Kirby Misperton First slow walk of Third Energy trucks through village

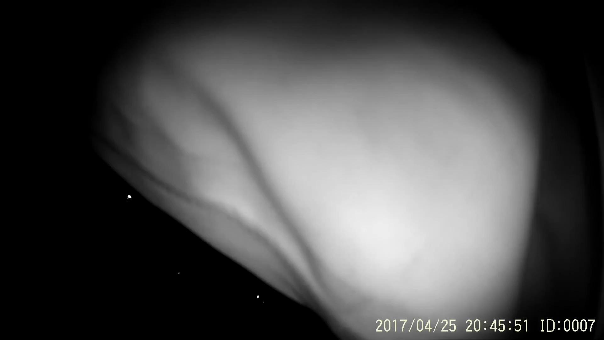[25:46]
This is the centre of the village in Kirby Misperton. Roundabout that leads out to Flamingo Land. And that's the end point for the first slow walk
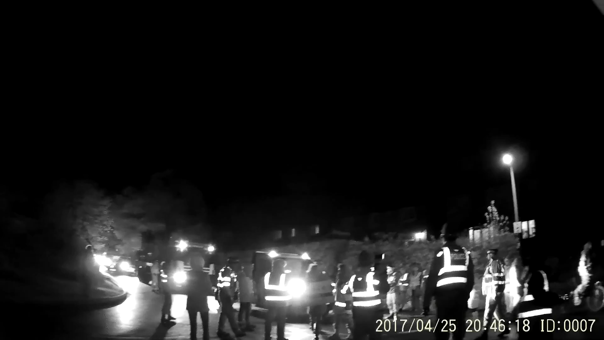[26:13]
of the Kirby Misperton campaign. That's the first piece of equipment off that was out doing a flow test on the site today in preparation for the full frack.
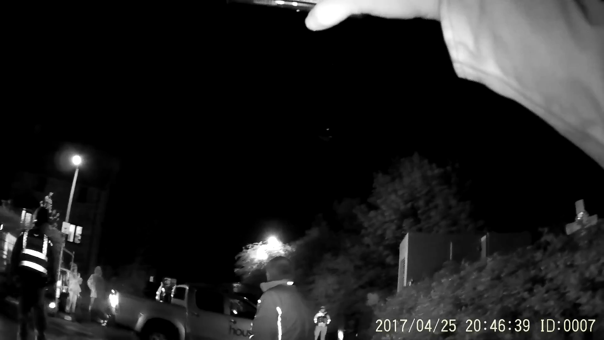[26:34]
Then more of the equipment going off site.
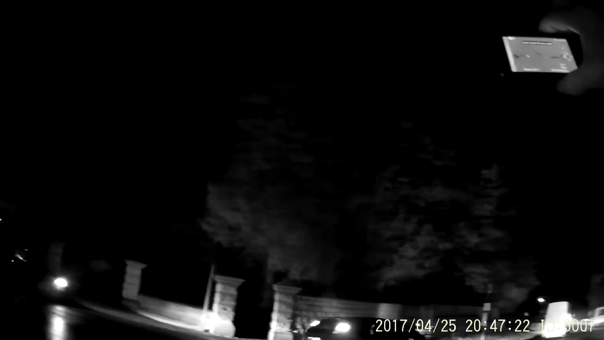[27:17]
That's an excellent shot. Some members of the public are caught up at the back, so.